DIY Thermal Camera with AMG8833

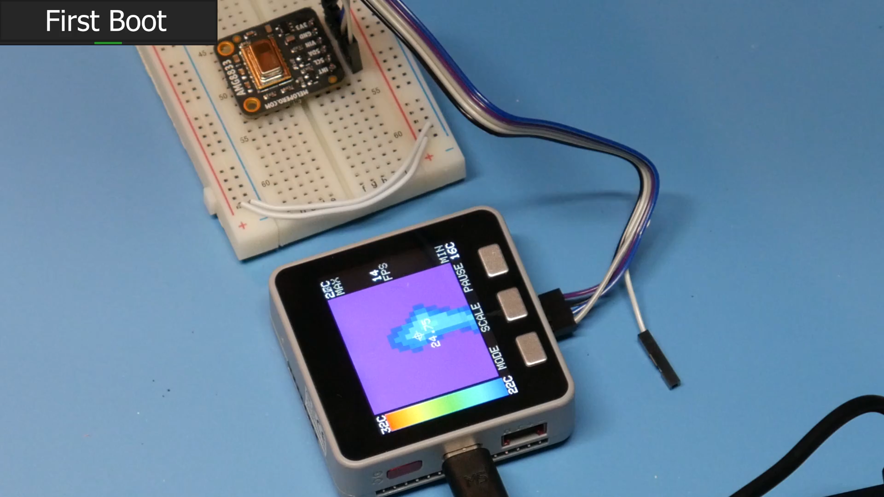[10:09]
My hand. You can see my hand.
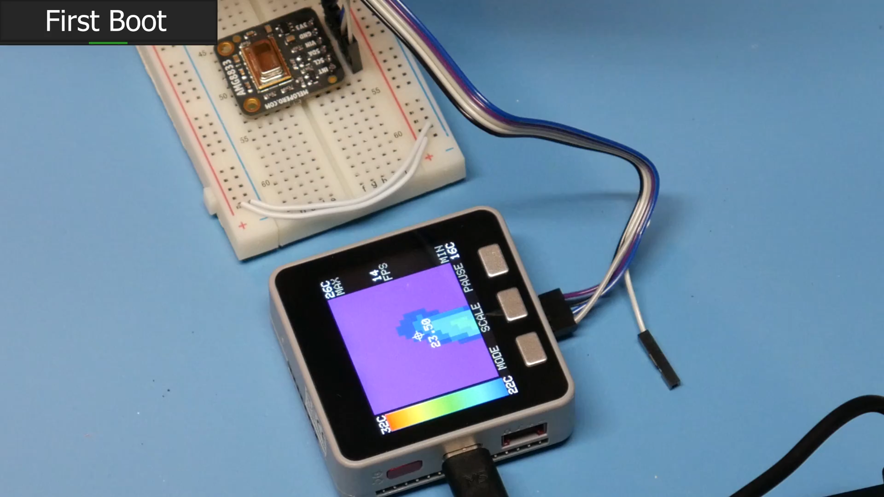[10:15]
Oh, fist. Open hand. Fist. Open hand. I'm going to put it at myself.
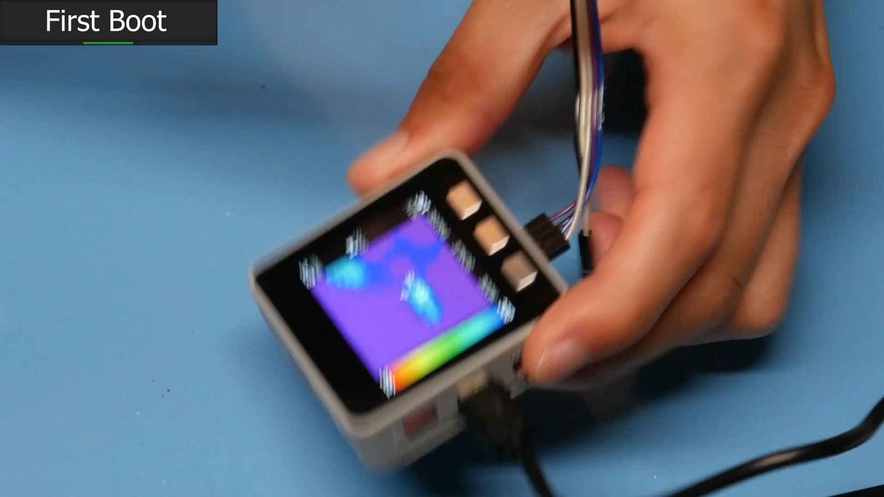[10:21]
There's one. One EE for everyone. All right. Let's get that on my face. What does it say? Let's get it closer to my face.
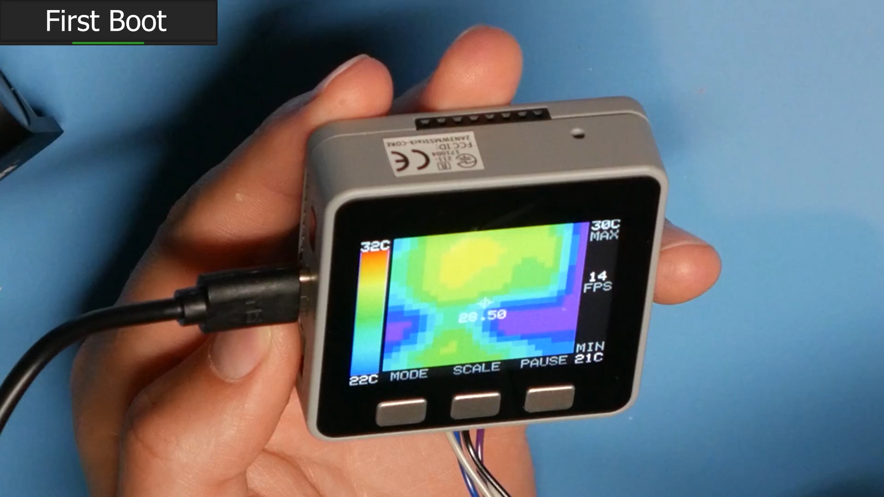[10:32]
On screen: max 30°C, min 21°C, scale top 32°C, scale bottom 22°C
29C. Oh, my goodness. Oh, my goodness. Can you see that? That's me.
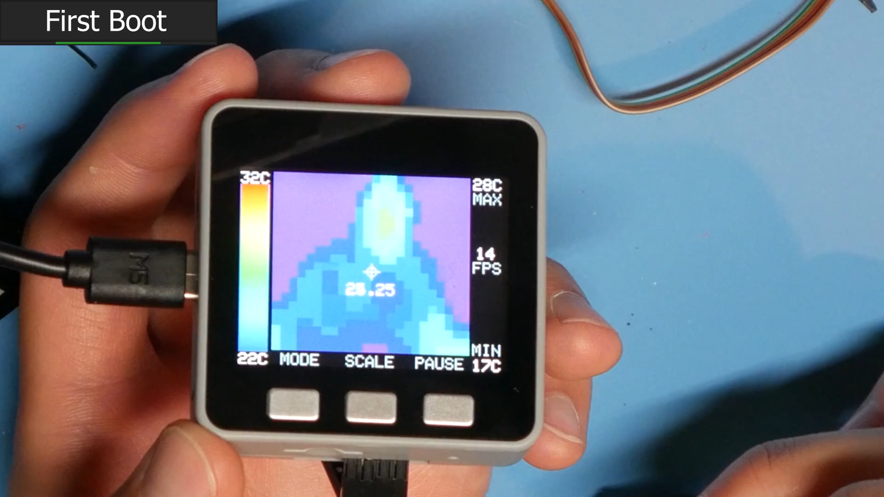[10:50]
On screen: max 28°C, min 17°C, scale top 32°C, scale bottom 22°C
On a thermal camera. Okay. Let's get that on the wall. What does the wall say?
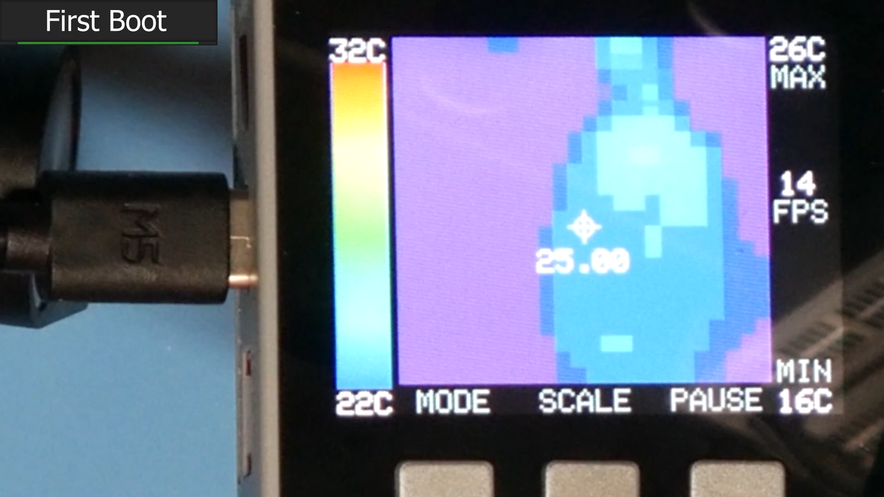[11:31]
On screen: max 26°C, min 16°C, scale top 32°C, scale bottom 22°C
Yes, and now you can see I've got a shirt. And I've got arms. And hands. If I lift up my shirt, you can see that it's warmer. That is so cool.
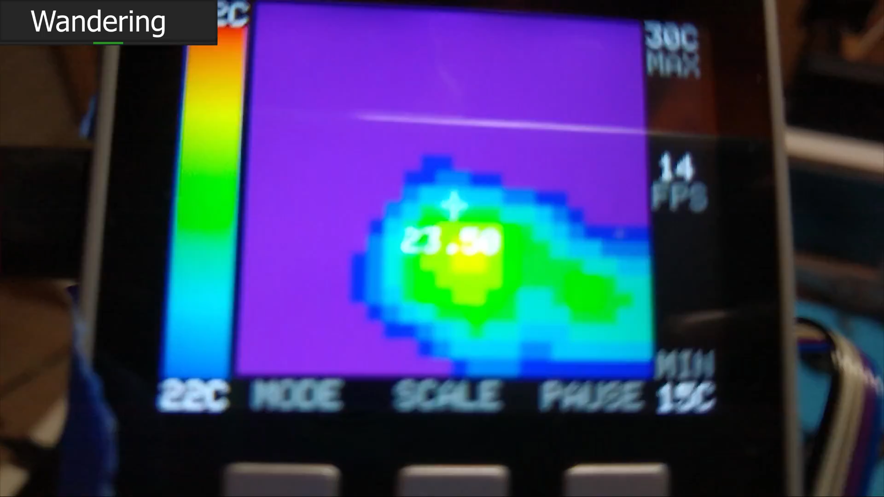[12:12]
On screen: max 30°C
Oh, there's a laptop. I can see... Is it going to look laptop-y from this side?
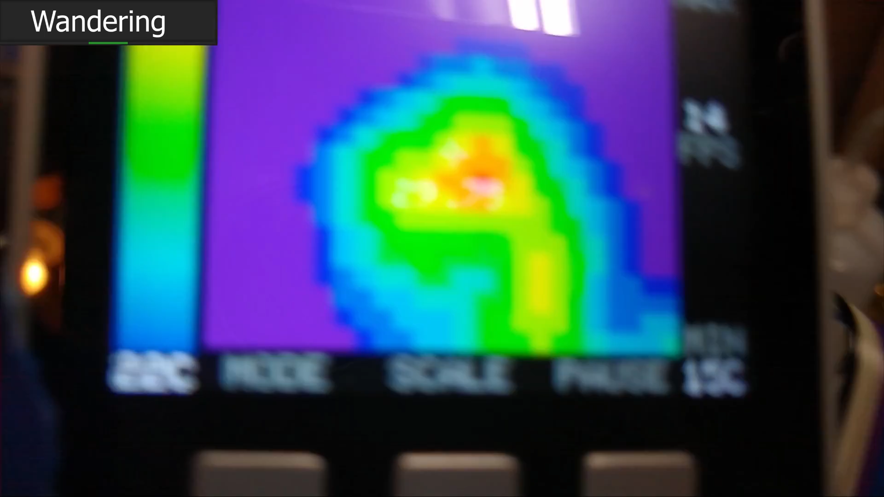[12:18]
No, it just looks vaguely warm. Incandescent light bulb.
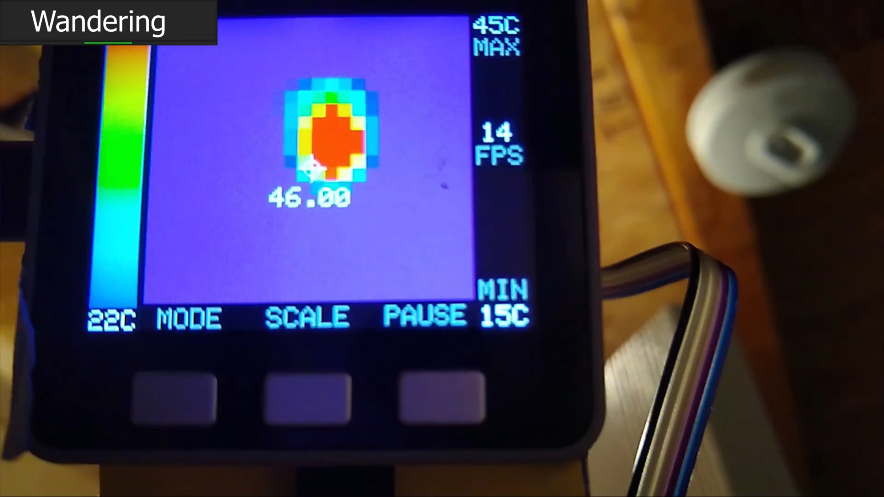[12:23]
On screen: max 45°C, min 15°C
50, 60. Cool.
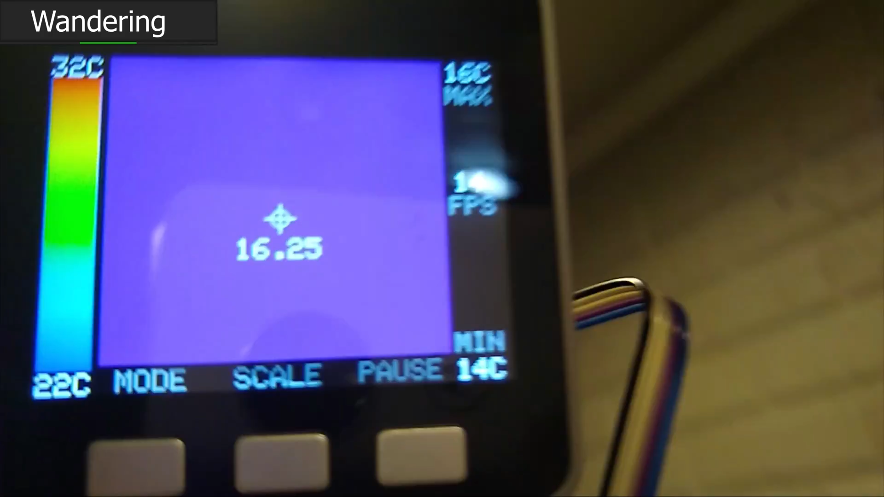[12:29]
On screen: max 16°C, min 14°C, scale top 32°C, scale bottom 22°C
Yeah, that LED light fixture. Haha, way cooler. That's not too surprising.
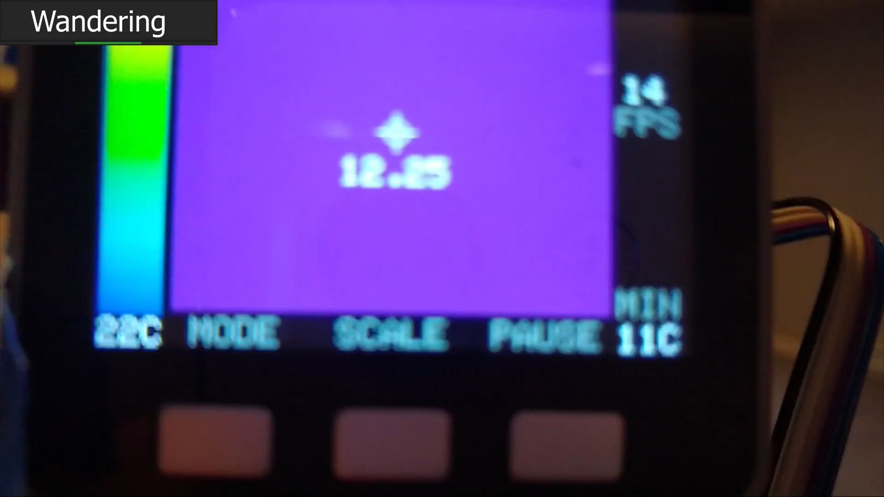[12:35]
On screen: min 11°C
Kind of the same color.
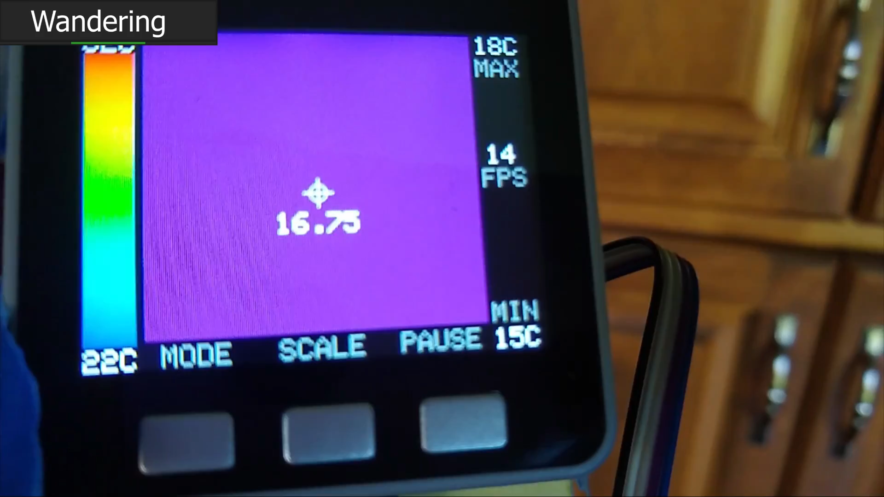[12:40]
On screen: max 18°C, min 15°C
And I think part of the reason why is if you get a thermal camera, what they'll usually do is it will re-scale the image based on the maximum.
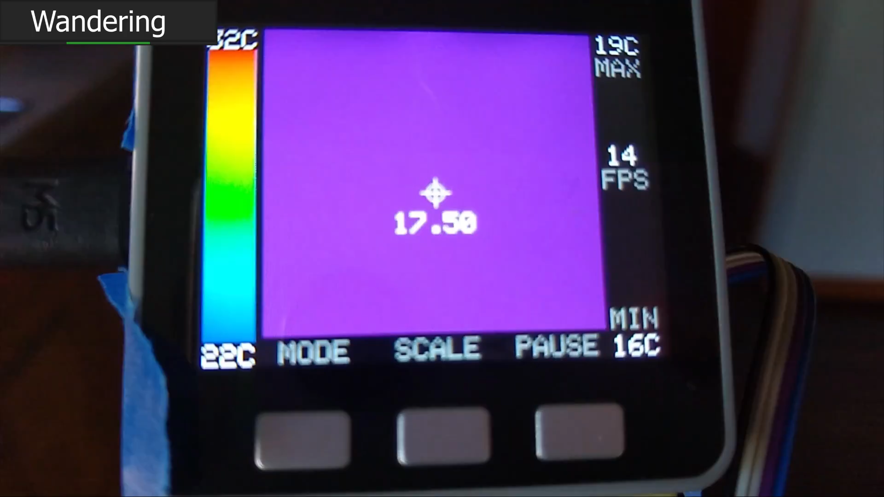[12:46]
On screen: max 19°C, min 16°C, scale bottom 22°C
And that grid on the left, you'll adjust it dynamically so you can actually, like, pick stuff out.
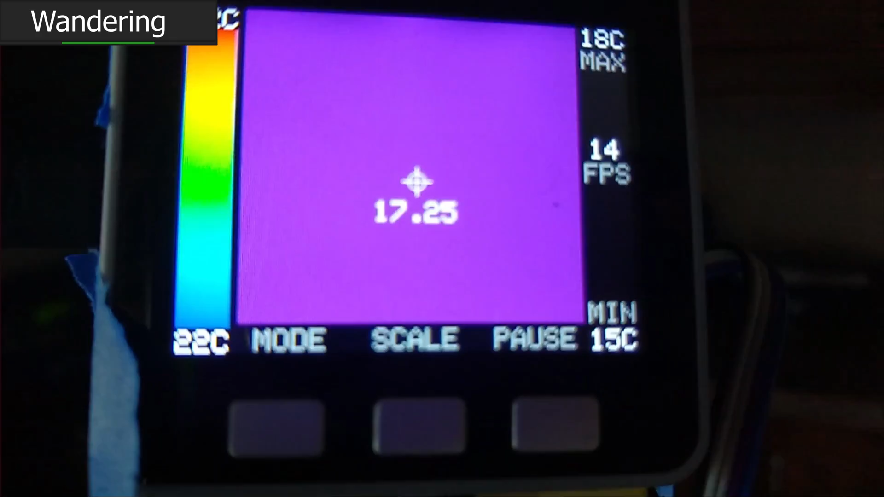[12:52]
On screen: max 18°C, min 15°C
So you can see some things are, like, warmer or cooler,
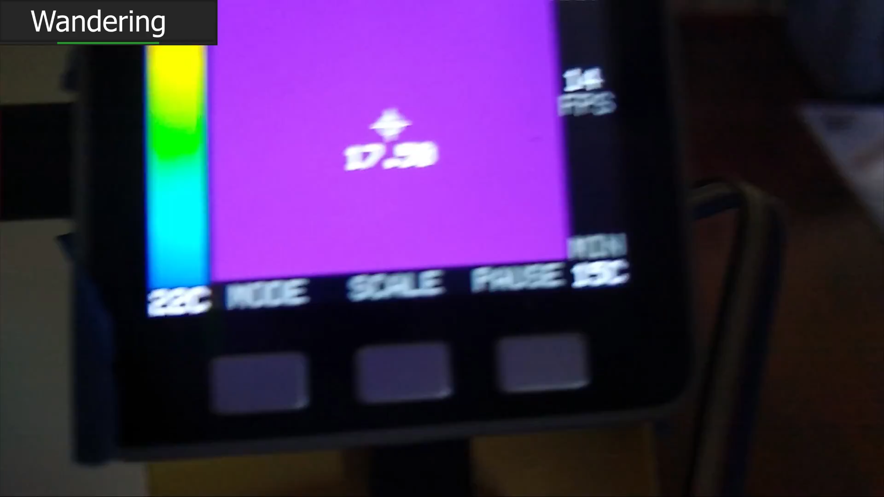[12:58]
but nothing in particular stands out.
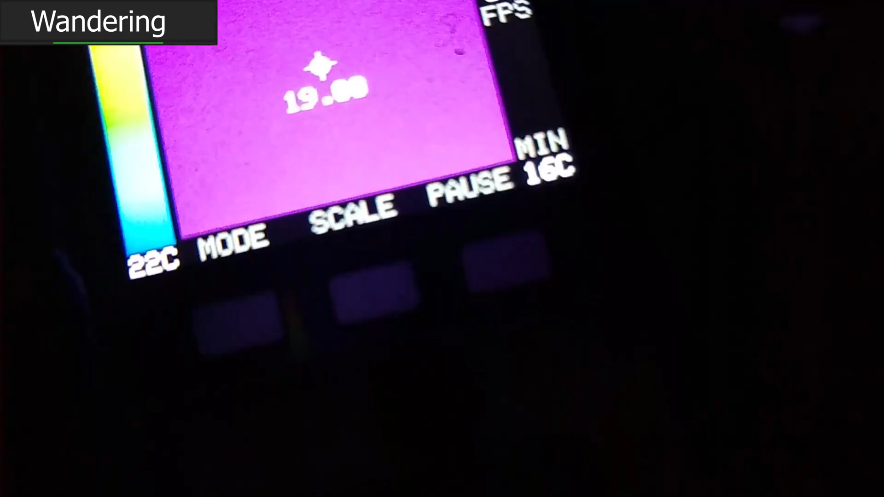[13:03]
On screen: min 16°C
And I'm going to start running some water that is hot water. And then, oh, there we go. Now you can actually see the hot water in the sink,
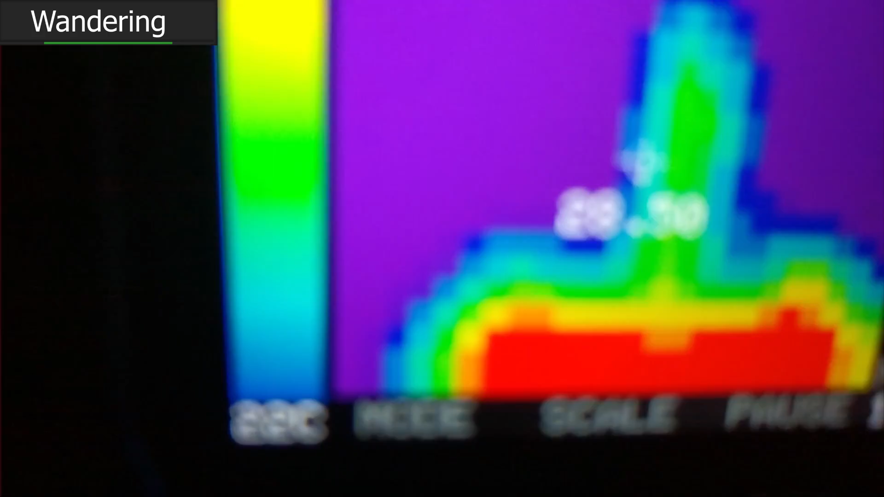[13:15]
and you can see the flow of hot water out of the faucet.
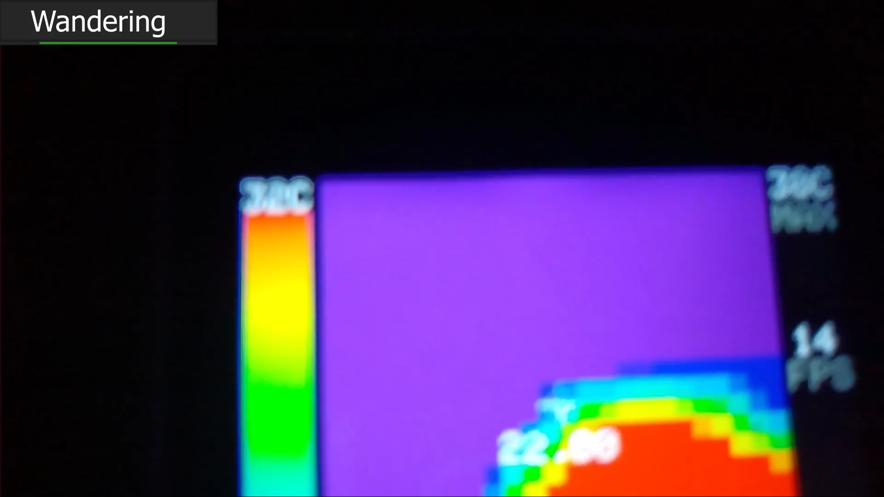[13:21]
And now, as the water leaves, now the sink is returning to room temperature.